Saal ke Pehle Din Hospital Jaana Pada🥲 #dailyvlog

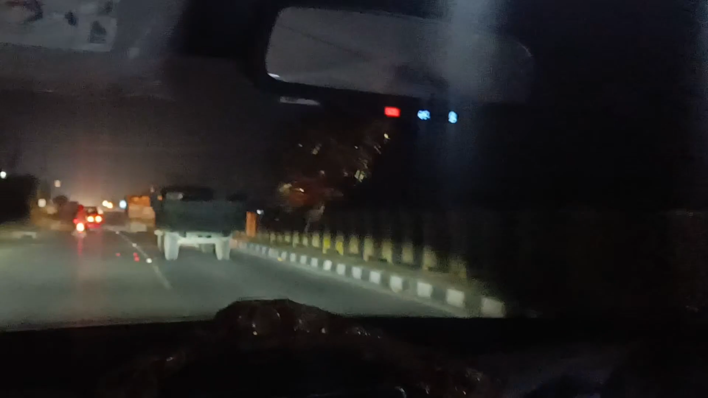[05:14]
हैप्पी न्यू ईयर। पहले हम लोग ना इस वाले पेट्रोल पंप पे आए थे उस दिन शेल्टर लेने के लिए,